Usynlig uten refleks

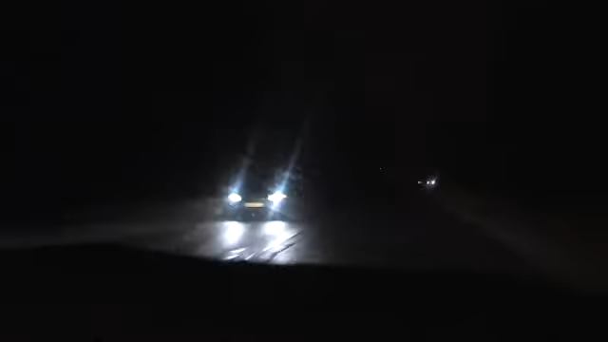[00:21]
En kjøretur i mørket illustrerer tydelig hvor dårlig fotgjengere synes uten refleks.